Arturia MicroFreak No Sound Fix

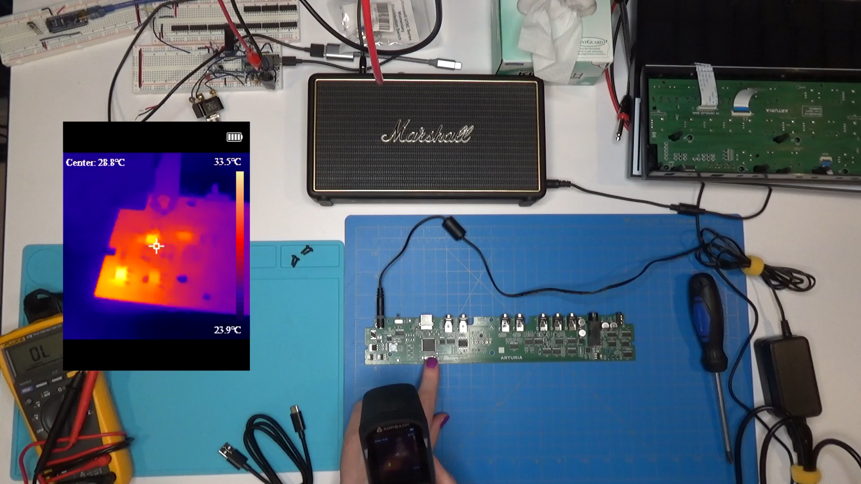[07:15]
On screen: scale top 33.5°C, scale bottom 23.9°C
And so those would be getting fairly toasty. I'll try to capture that.
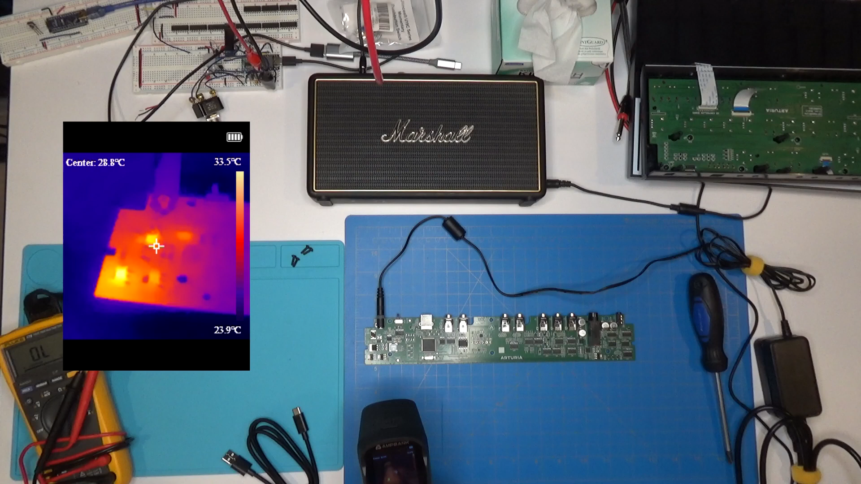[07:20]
On screen: scale top 33.5°C, scale bottom 23.9°C
There we go. In here, we have the actual regulator. I'll put a shot of that up on screen. And it is nice and toasty. And over on this side, we have the, yeah, that sort of bright spot there, not very bright, is the audio output.
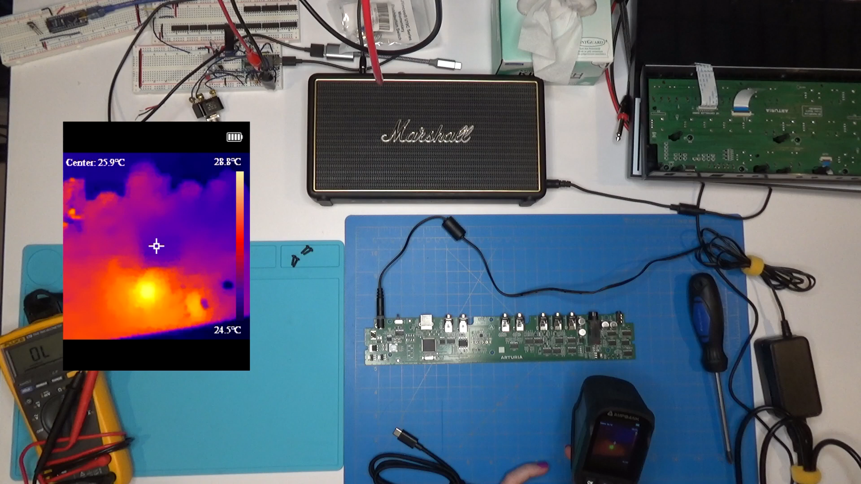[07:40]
On screen: scale top 28.8°C, scale bottom 24.5°C
It's a little bit toasty, but it's actually working. And then over here is the chips that are actually being powered by the six volts. And so those are all just completely dead cold and icy. And so they're not, you know, drawing extra power or anything. And I'll put that up on the screen as well for you. So that tells us that what's consuming the six volts isn't the problem, but what's producing it is.